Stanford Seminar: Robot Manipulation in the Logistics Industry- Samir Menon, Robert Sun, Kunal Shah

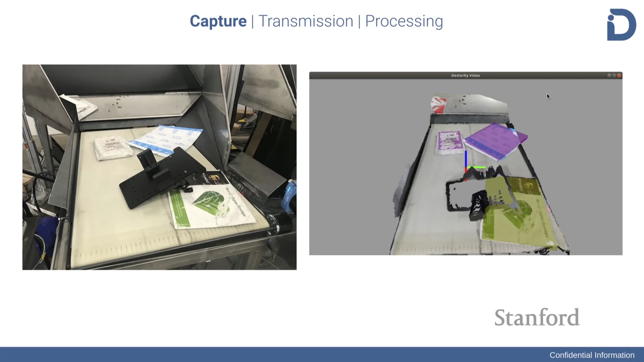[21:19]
And we can segment out, understand individual objects, create more rich data from this RGB data. You'll see also that certain sensors today also pose some challenges. When you're hitting objects like plastic bottles or glass or other transparent things, the results of these sensors might not be very great. And you might see things that are supposed to be right angles, but they are not. And you'll see interpolation error or other types of estimation error. And this is something that we have to deal with and understand, right?
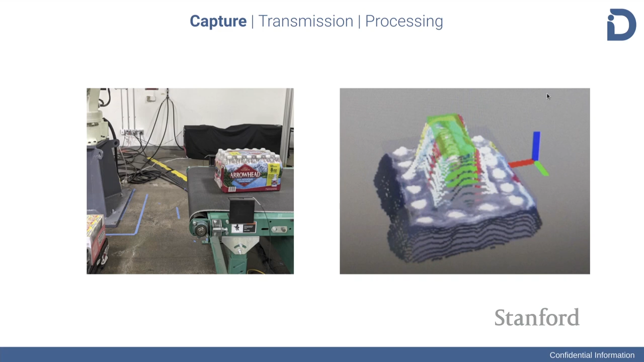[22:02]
We have to understand how this error will affect our estimation and then go ahead and try to filter or deal with that so that we can better pick or better understand the collisions between objects. We've also noticed that in a logistics environment, things are going to be changing a lot. And sometimes you'll see nice, bright environments like this where everything can be seen.
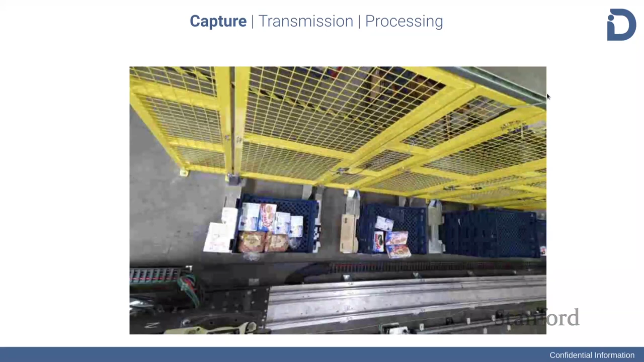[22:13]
Maybe sometimes you'll see really dark environments where almost nothing can be seen. And this also poses a challenge on both the imaging and the processing front.
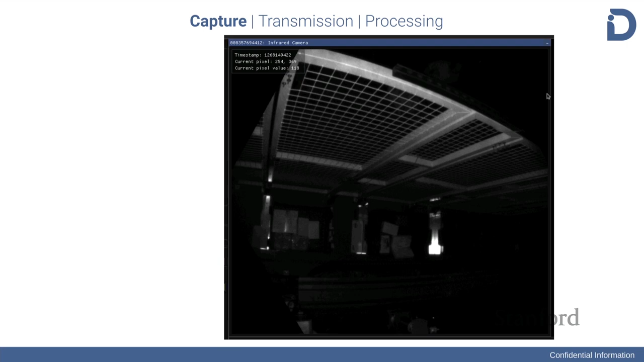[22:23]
Furthermore, you might also encounter other automation like scanners,
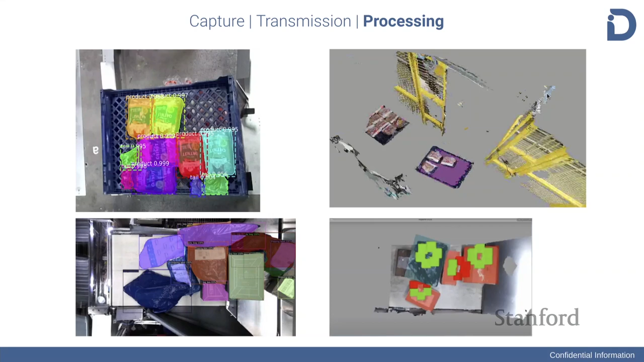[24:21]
And then from there, we will then process out information like how to grasp this thing with one robot, maybe how to grasp this thing with two robots, or beyond. And the difficulty here lies that the amount of diversity in the object space is extremely large.